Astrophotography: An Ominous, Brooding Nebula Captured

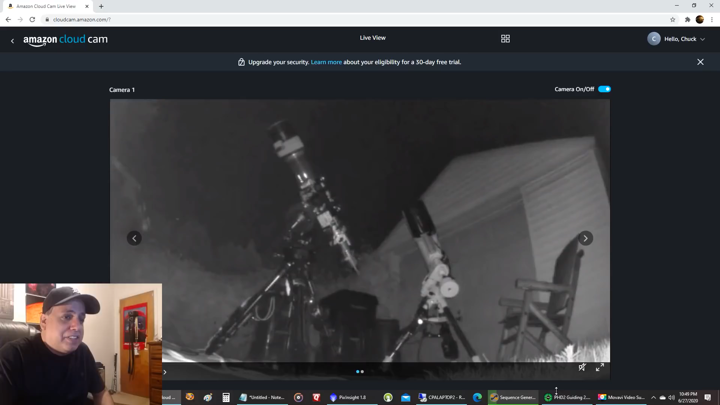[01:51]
You can see bugs flying around because I had been complaining a lot that my EQ 6R pro mount hadn't been guiding. Well, I couldn't even get the Tote RMS sometimes under 2.0, which is terrible, but, um, let's just take a look now. Here's my CGX guiding at 0.94. Not great.